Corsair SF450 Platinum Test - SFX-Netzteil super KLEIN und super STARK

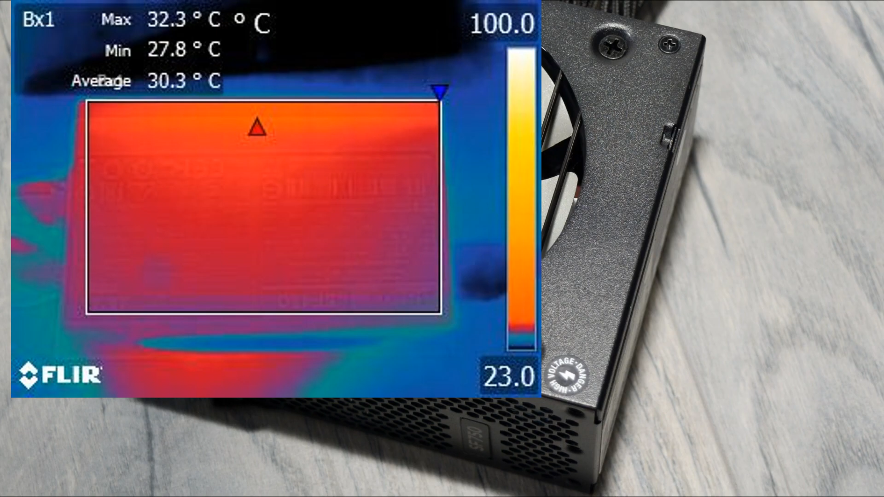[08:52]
On screen: max 32.3°C, min 27.8°C
Bei den Netzteiltemperaturen bewegt sich das SF450 in guten Bereichen. Da kennen wir höhere Temperaturen von ATX Netzteilen. Wenn man hier also die Abmessungen berücksichtigt, ist das überraschend gut.
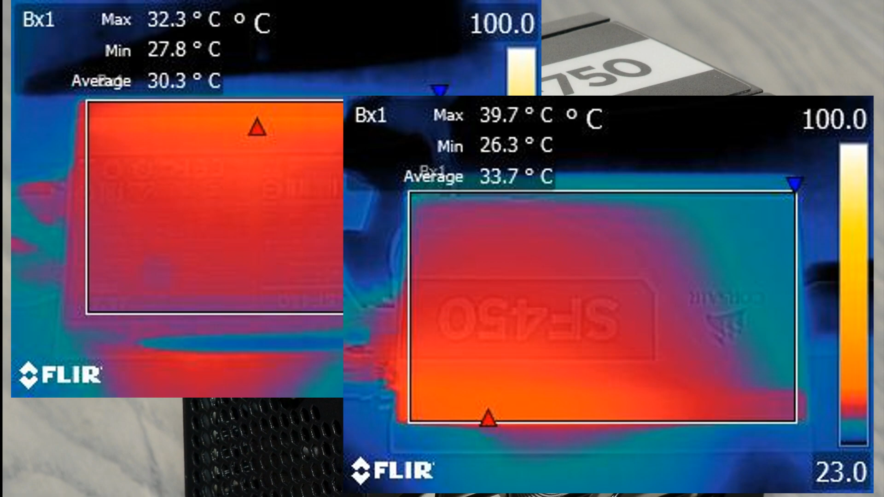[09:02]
Wir haben hier einen kleineren Hotspots am Gehäuse.
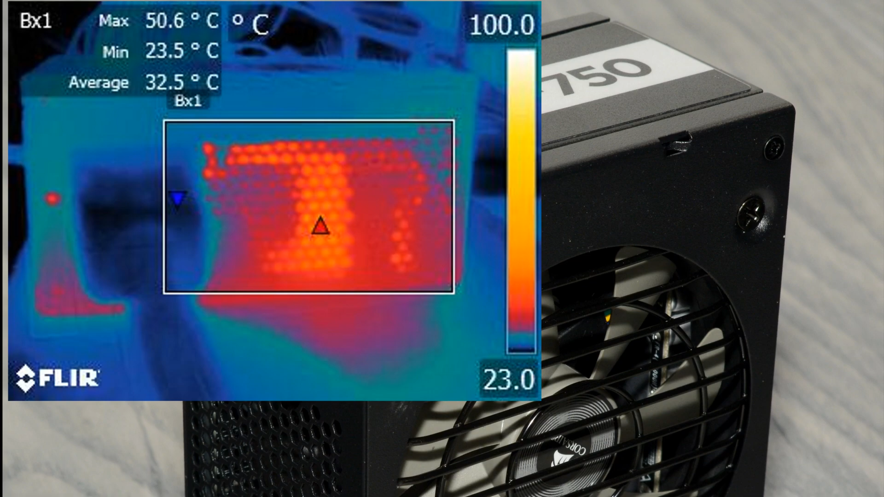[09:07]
On screen: max 50.6°C, min 23.5°C
Nichts Auffälliges. Selbst am Trafo im Inneren des Netzteils bleibt
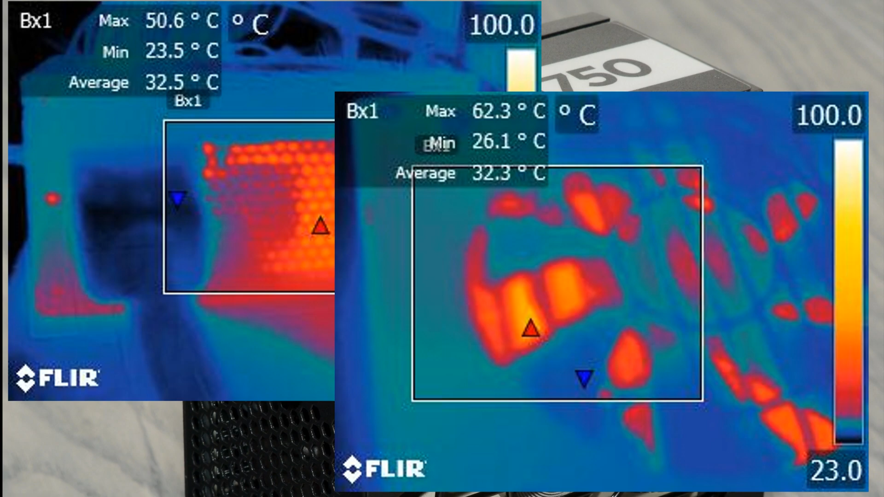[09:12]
die Temperatur bei ungefähr 62 Grad Celsius. Das sind für die Dimension richtig gute Werte. Kommen wir zum Fazit.